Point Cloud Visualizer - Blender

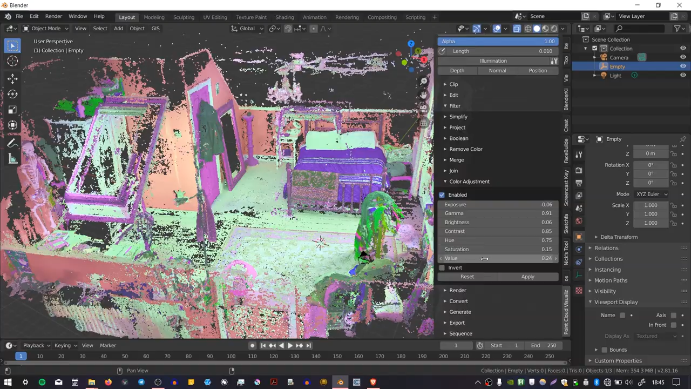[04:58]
And this is really amazing, because it means that you don't have to worry about doing this using some other software.
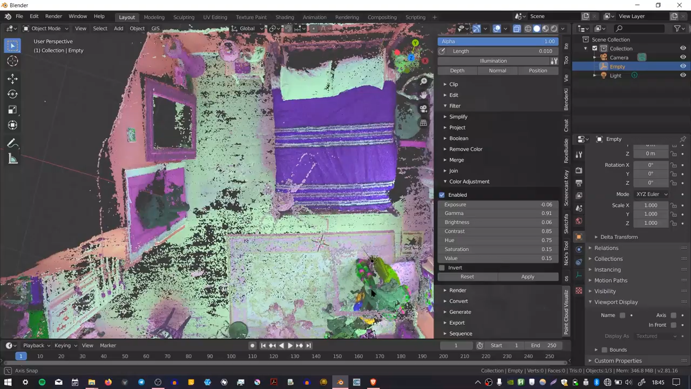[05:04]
You can do it all within the add-on. So I'm just going to reset these values.
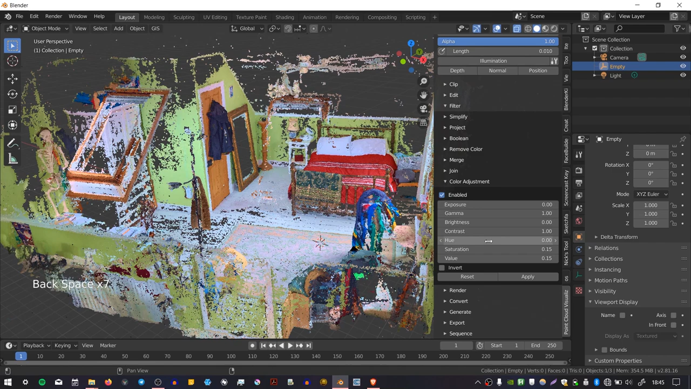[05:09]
Here I'm just pressing Backspace, hovering over. And there's also the option to invert the colors, which is pretty interesting as well, I think.
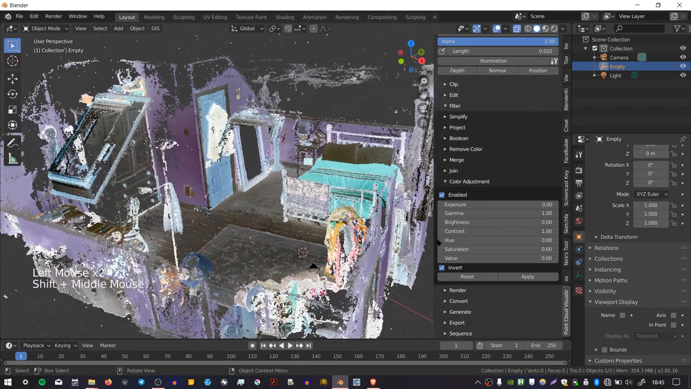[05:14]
So at some point, you're probably going to want to render an image of your point cloud out. But you'll notice that if you just press the Render Image button, nothing shows up.
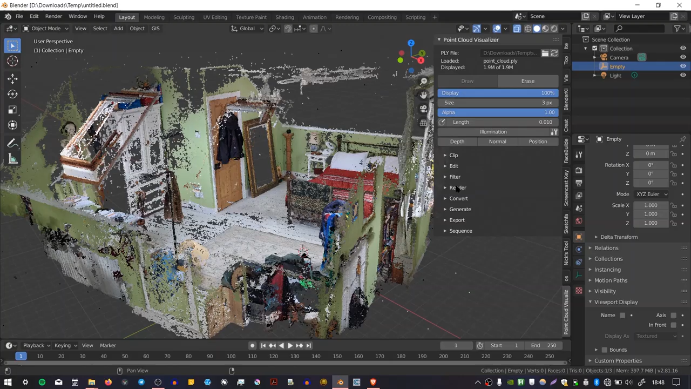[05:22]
So in order to render, first of all, you have to make sure that your file is saved. And once you've done that, you can set an output location for the rendered file.
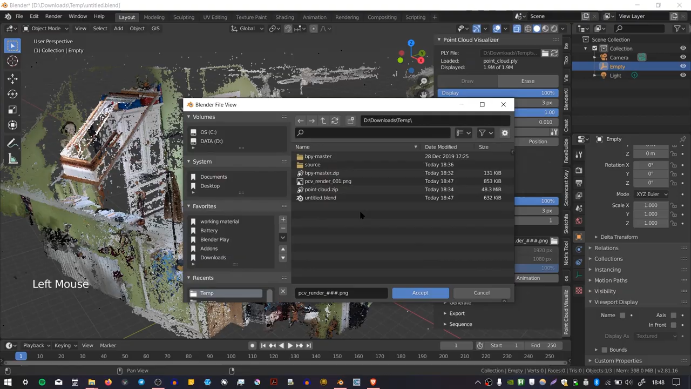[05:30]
So I'm just going to set an output location here. You also want to make sure that your camera is in a place where it can see the point cloud,
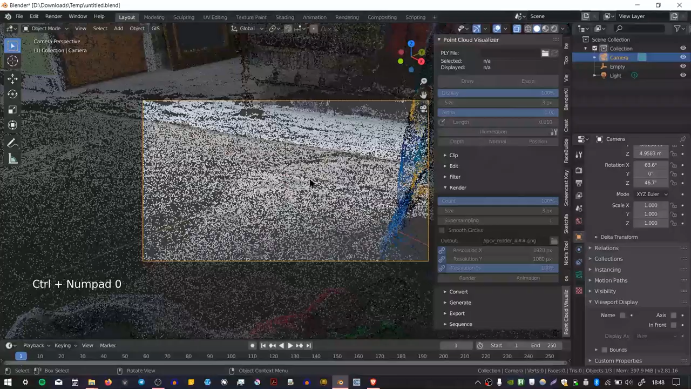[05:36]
because it's going to render the view from the camera. So here I'm just going to jump inside my camera, position it somewhere interesting.
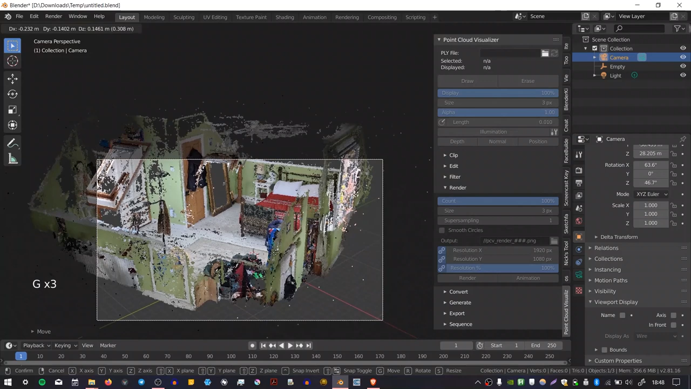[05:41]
If I go back to select my point cloud container, and then hit Render, it will render the scene from that point of view. So if I go here, I can see my output result.
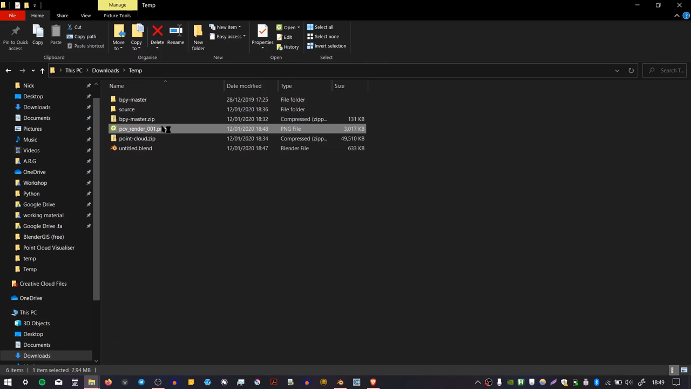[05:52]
And the nice thing you can see also is that it renders as transparent PNG. You can also render an animation. So if I were to add a keyframe for my camera, move along the timeline, and then add another one.
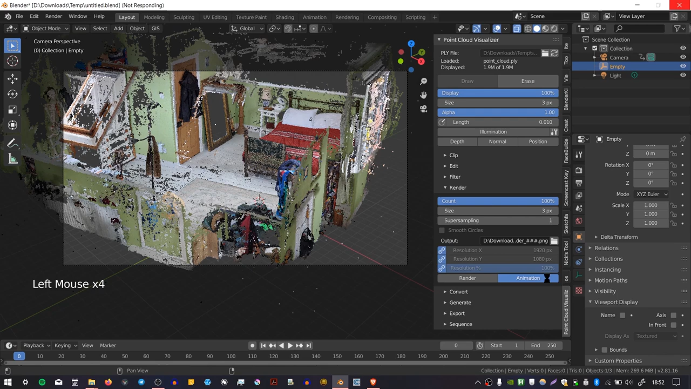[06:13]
I could then select my container and press animation. So you want to be a bit careful when pressing the animation button, because it can take quite a long time to render the frames. But once they're done, you can go over to the place where you saved them, and then you get a frame sequence.
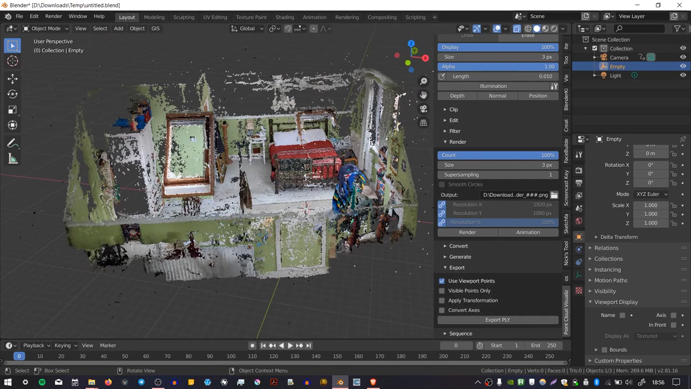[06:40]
If you press this Export PLY option, it will take your edited point cloud and allow you to export it.
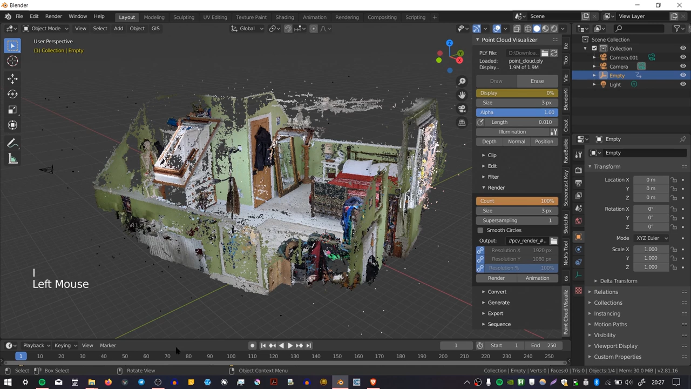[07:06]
So here I have keyframed the percentage count in the render section,
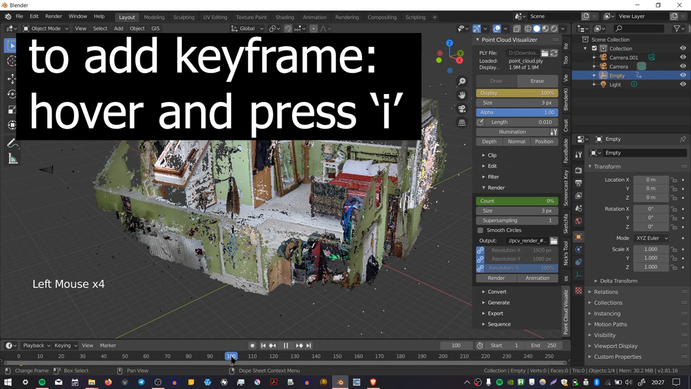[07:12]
and you can use that to create this effect here where the particles are kind of fading in over time.